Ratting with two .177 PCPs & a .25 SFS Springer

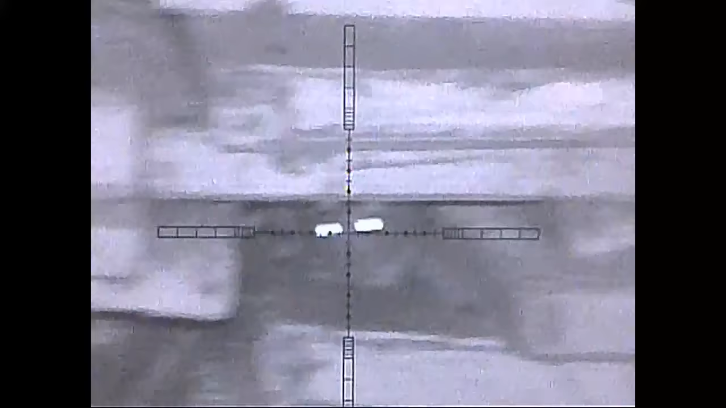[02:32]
Beautiful shot, straight thing I got, right in the brain.
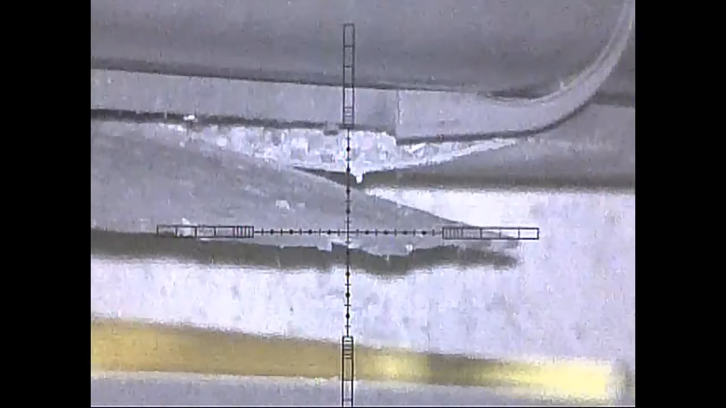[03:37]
Another one down for the compacto.
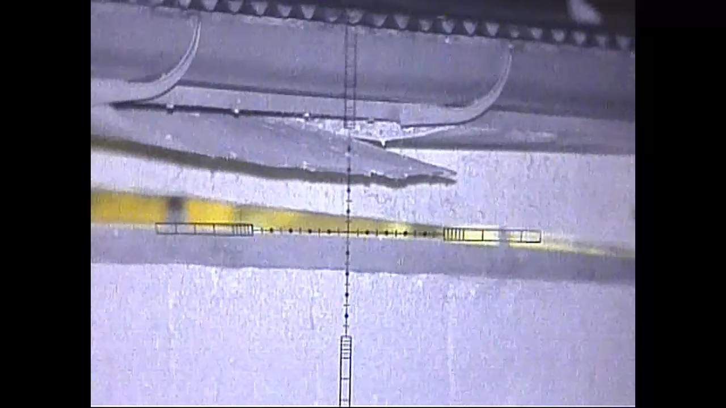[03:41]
Deadly goodnight.
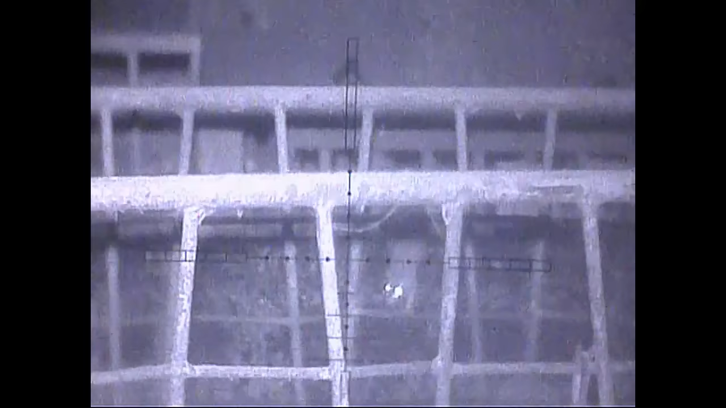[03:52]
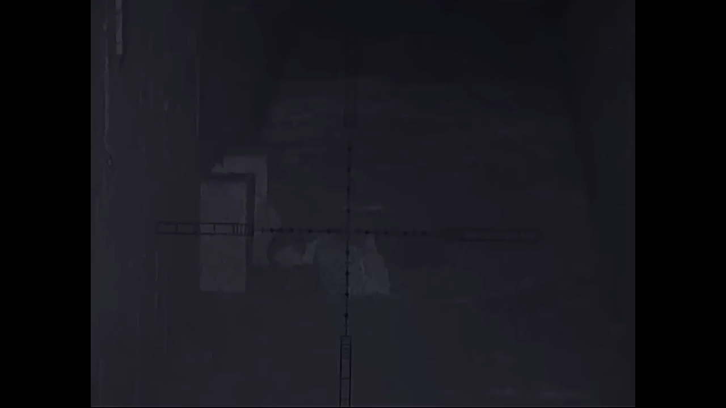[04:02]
That should move a little bit, right in the brain.
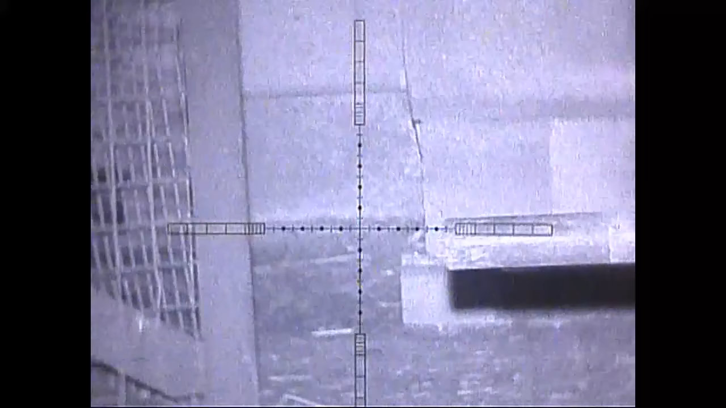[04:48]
IR laser. Vector optics. Dropped him up.
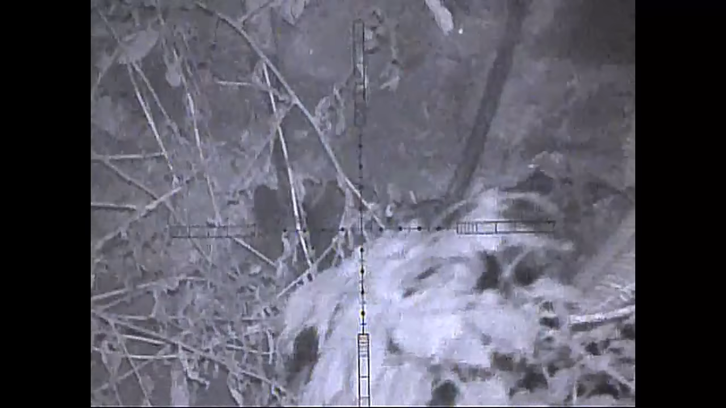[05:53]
We're all going over today for the extra wave on there.
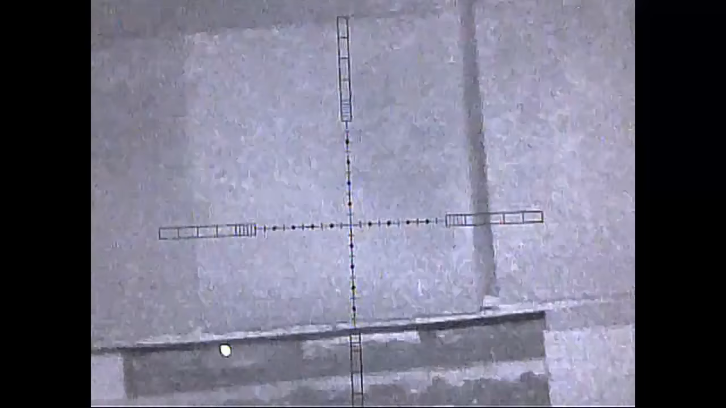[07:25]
And there's two, I couldn't get a rat trick because there's only two,
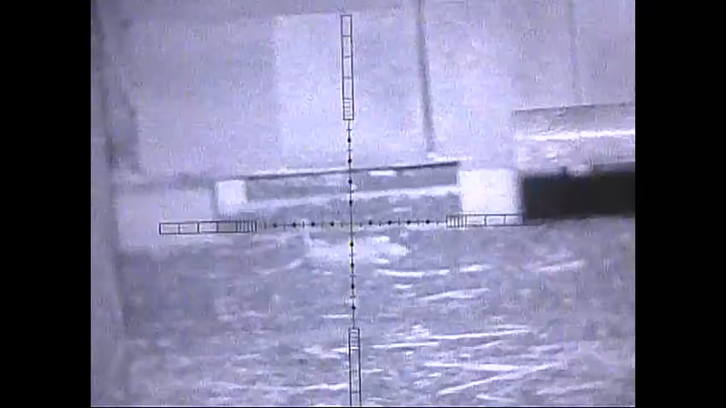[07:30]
but that's definitely a repeater, nice, they won't be eating any more pig food.
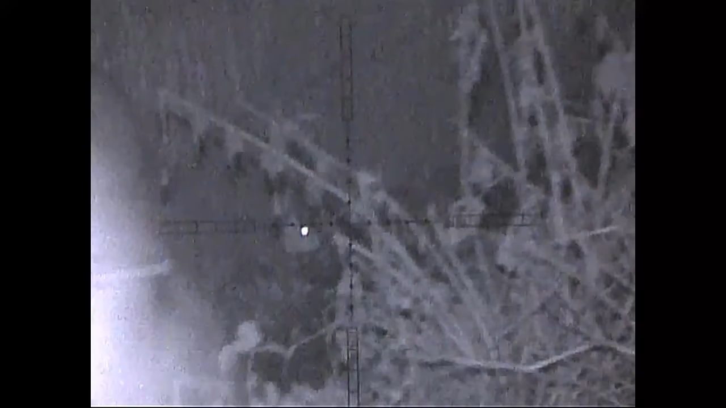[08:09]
Got him, definitely had the impact, he's probably dead inside there, he's just fallen out.
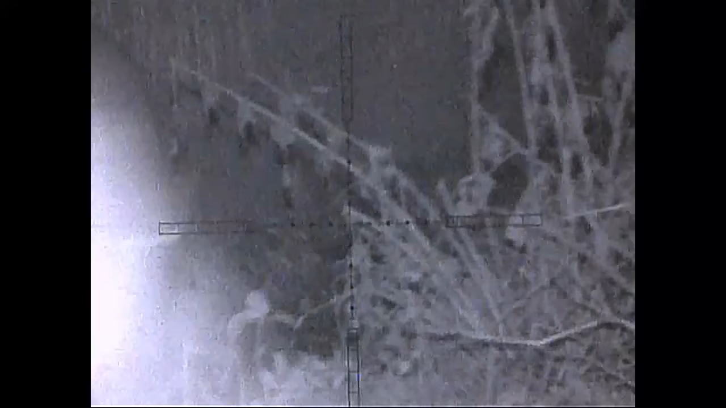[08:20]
Good old night sight, an HW100.
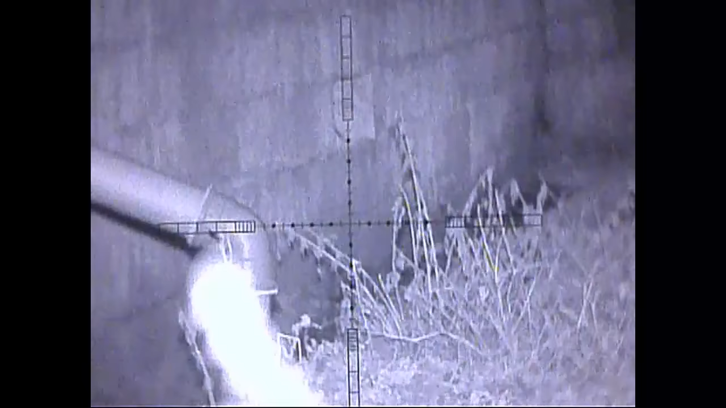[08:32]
About, on zero that's actually about 28 metres, probably about 31 yards.